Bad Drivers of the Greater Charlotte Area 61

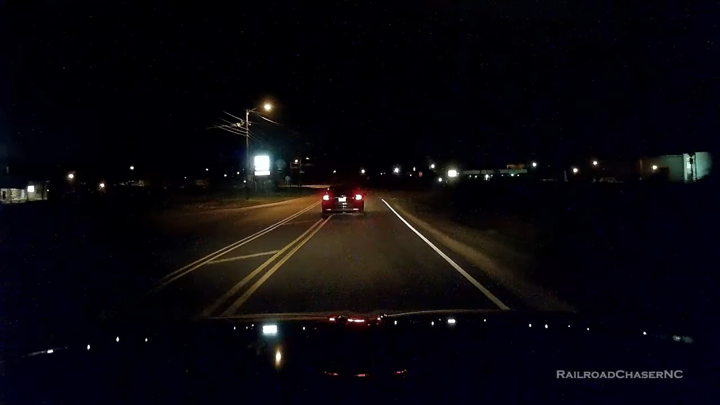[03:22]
Okay, this driver is either distracted or drunk, and I really hope it's not the latter.